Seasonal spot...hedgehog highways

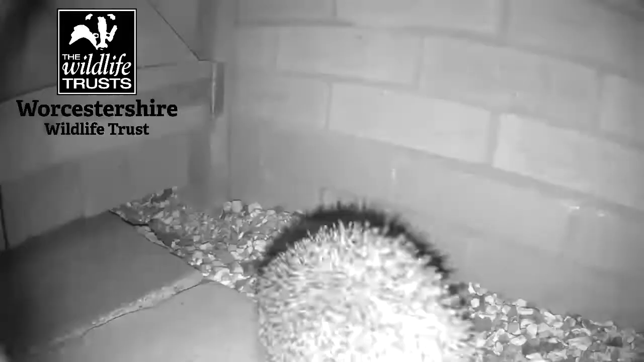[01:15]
Hedgehogs can travel up to two kilometres a night looking for food so in order to give them the room they need to roam we really need to work together so why not have a chat with your neighbours and see if you can turn your whole street into a hedgehog highway.